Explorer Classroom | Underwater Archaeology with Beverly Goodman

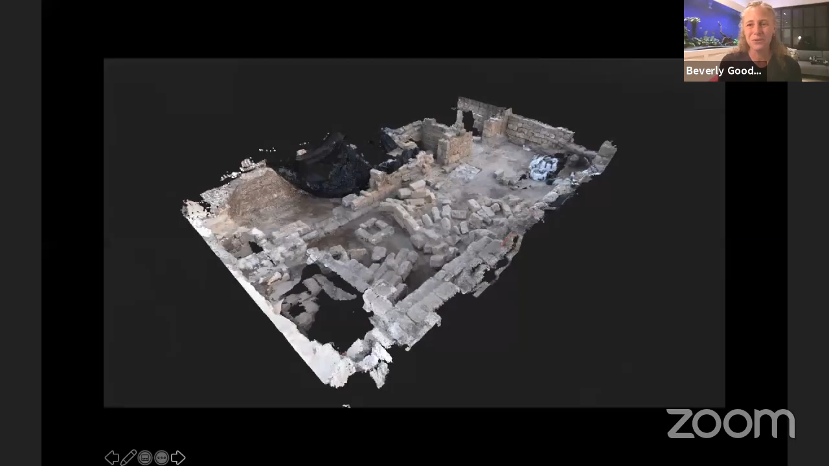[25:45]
So in that middle area, this, this, this is the side of the room that was destroyed during the tsunami.
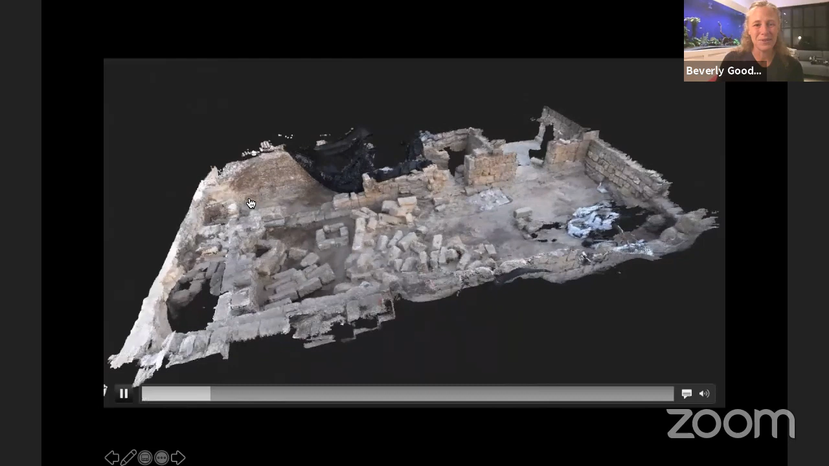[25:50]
And all of these, all of these, uh, these bricks, which are very large are what the, the,
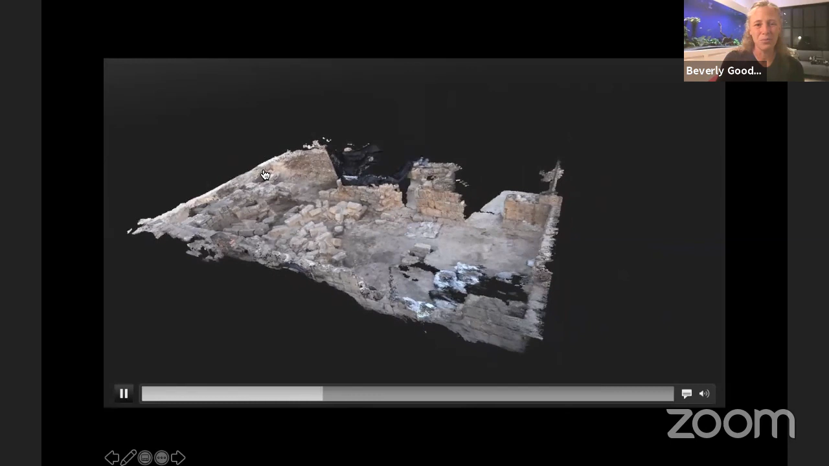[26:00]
were the walls of the room that were thrown in during the, during the tsunami itself. Okay.